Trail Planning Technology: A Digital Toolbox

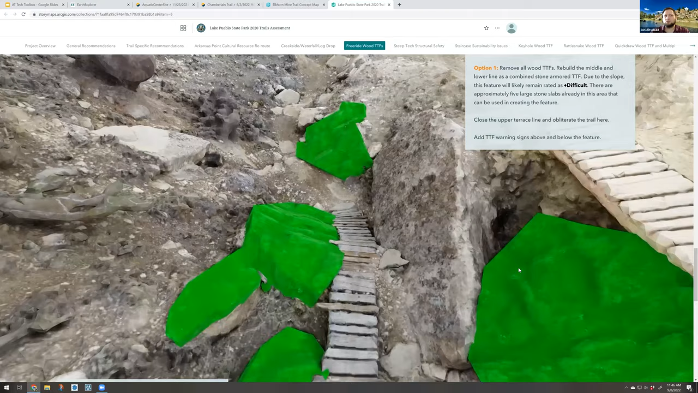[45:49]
And these rocks or stones, there are several good sized slabs right there that can be moved into places.
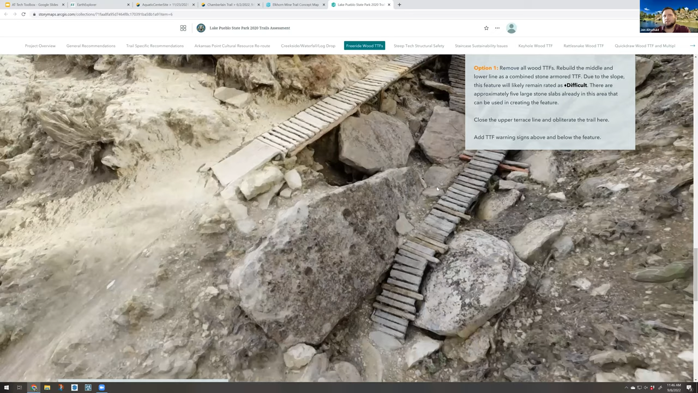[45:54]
And so we're able to show all that in the model, very visual, fairly interactive,